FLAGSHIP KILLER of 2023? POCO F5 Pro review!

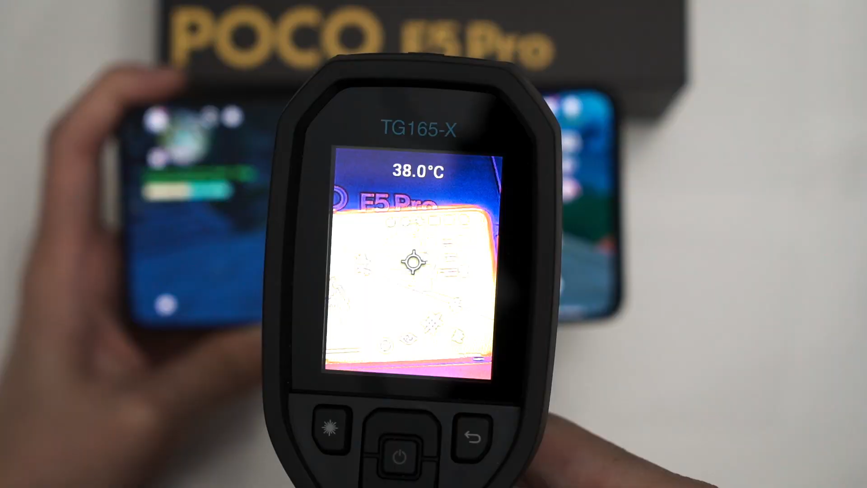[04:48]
On screen: spot 38.0°C
The Poco F5 Pro manages to maintain somewhere around 41 degrees Celsius after playing for about half an hour and I'm truly impressed by it actually.
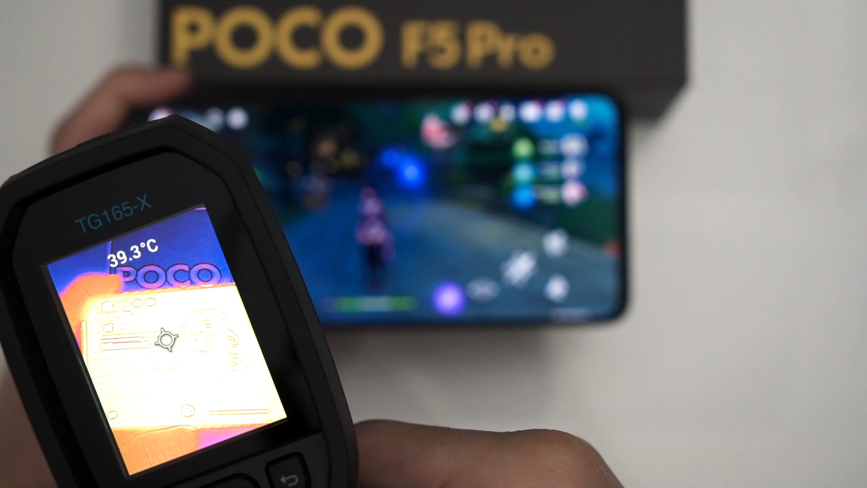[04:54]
On screen: spot 39.3°C
And if you're worried about the read and write speed of the RAM and storage,